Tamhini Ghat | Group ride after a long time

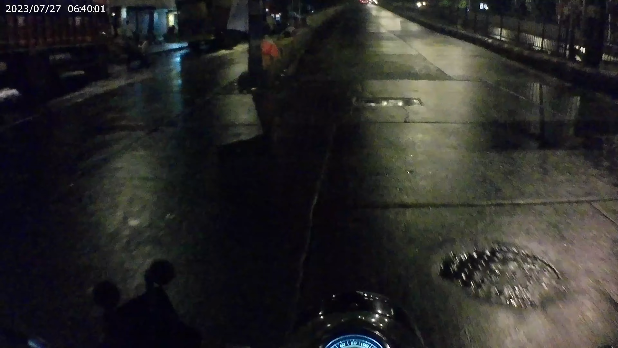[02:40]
वाशी टोल नाका क्रॉस किया है अभी हमने, ये सामने पठान है एक्सप्रेस 200 में, उसका नंबर प्लेट निकल गया है।